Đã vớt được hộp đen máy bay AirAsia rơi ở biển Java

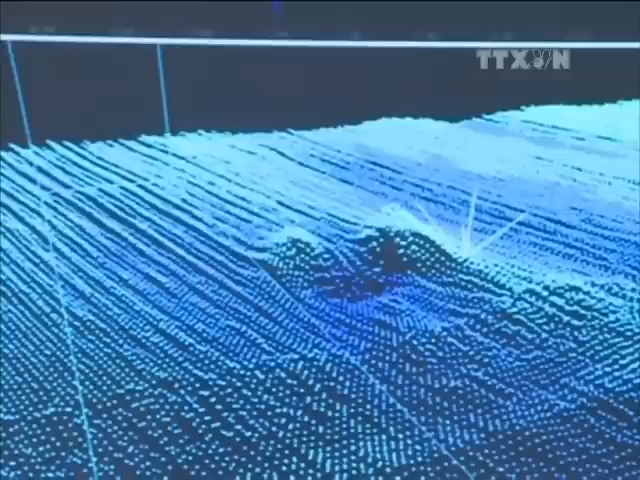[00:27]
thiết bị dò tìm hộp đen đã phát hiện ra tiếng pinh ở độ sâu 30 mét dưới biển và nằm cách vị trí đuôi máy bay được trục vớt hôm 10 tháng 1. Khoảng 4 km.